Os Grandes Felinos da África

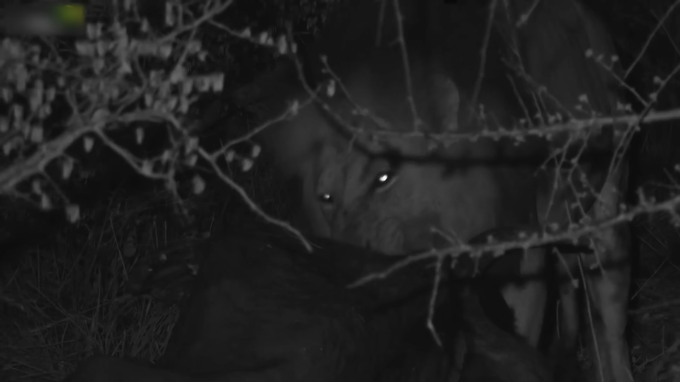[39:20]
O velho rei come sua porção antes de sua família chegar.
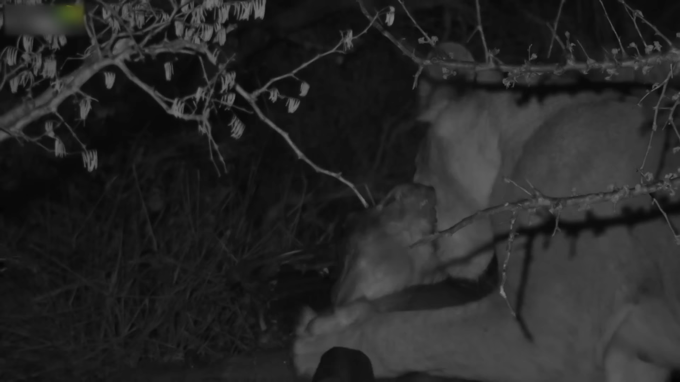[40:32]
As fêmeas estão com fome e comerão até 20 quilos de carne de uma só vez. Uma refeição como esta os manterá ocupados durante toda a noite. Irá repor as reservas da mãe para que ela possa produzir leite para seus filhotes em crescimento.